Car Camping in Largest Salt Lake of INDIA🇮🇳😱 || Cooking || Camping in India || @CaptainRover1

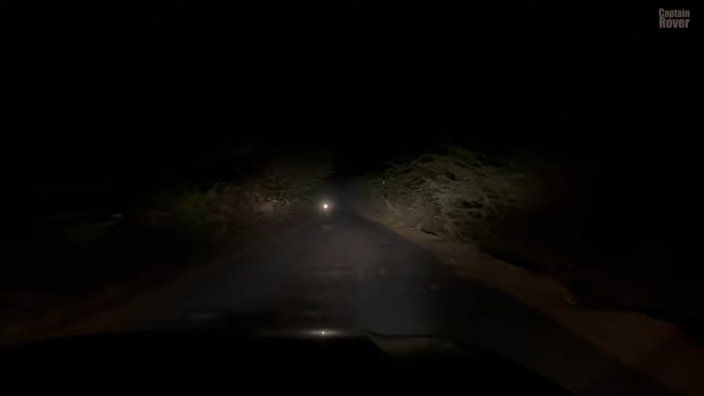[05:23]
अभी जाके एक बाइक आई है काफी देर के बाद, बहुत ही सुनसान रास्ता है। तो एवरीबॉडी, ऐसे गांव के रास्ते से होते हुए हम अभी जा रहे हैं शाकंभरी माता मंदिर की तरफ।
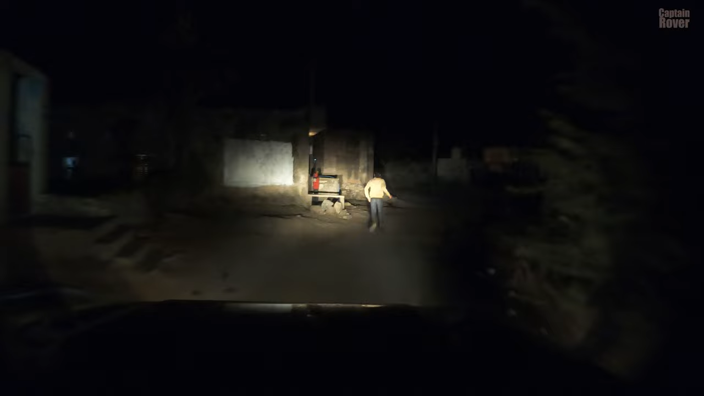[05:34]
यहाँ के गांव कितने शांत से, छोटे छोटे से गांव हमें देखने को मिल रहे हैं। और ये देखो, ये यहाँ की मेन सवारी कह सकते हैं।
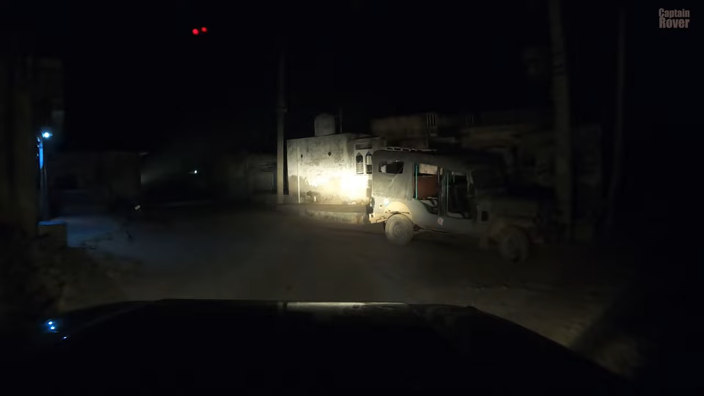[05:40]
पहले के टाइम में ऐसी जीपें ही हुआ करती थी, लो अभी भी यहाँ पे चलती है। और ये घर देख के ना, मतलब ऐसे बढ़िया फीलिंग आ रही है यार।
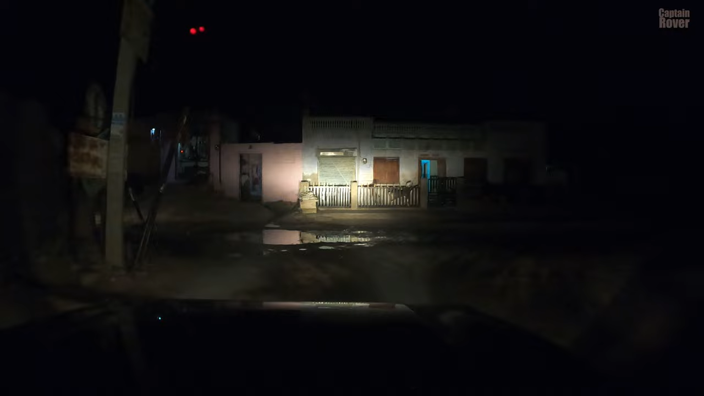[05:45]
मतलब ऐसे ऐसे घर देखो, अंदर बकरियां वकरियां सब रखी हुई है दूध के लिए।